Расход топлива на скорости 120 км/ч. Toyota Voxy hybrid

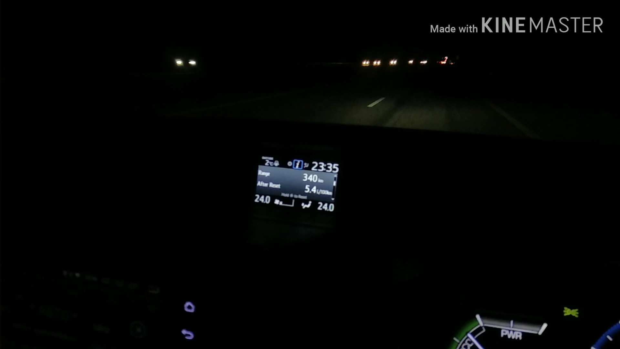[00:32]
5,4 расход забрасываем ноль погнали набираем 120
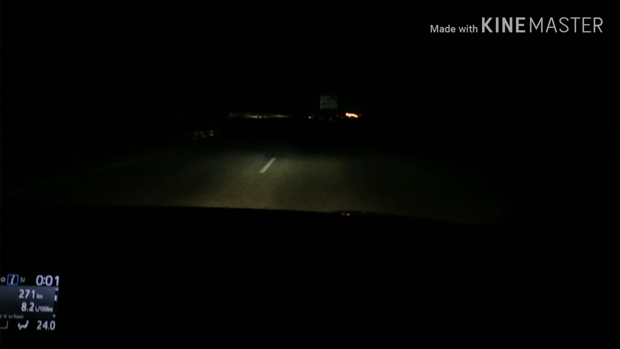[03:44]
ну вот если вот так держать наверное вот не ускоряться а держать в одной скорости вот так вот так и вот в этой зеленой зоне